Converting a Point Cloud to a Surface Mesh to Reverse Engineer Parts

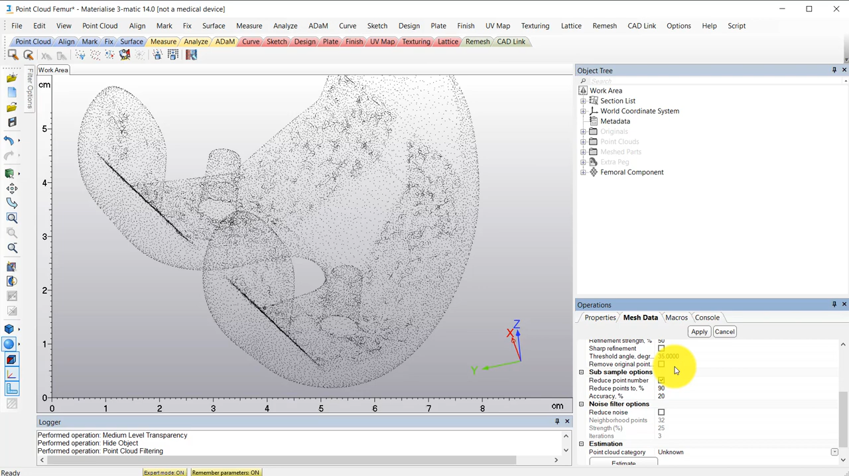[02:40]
You can see this tool offers a manual method where you can control all these different parameters if you'd like, but the automatic method works pretty well. So I'll go ahead and use that. And here's our final meshed part.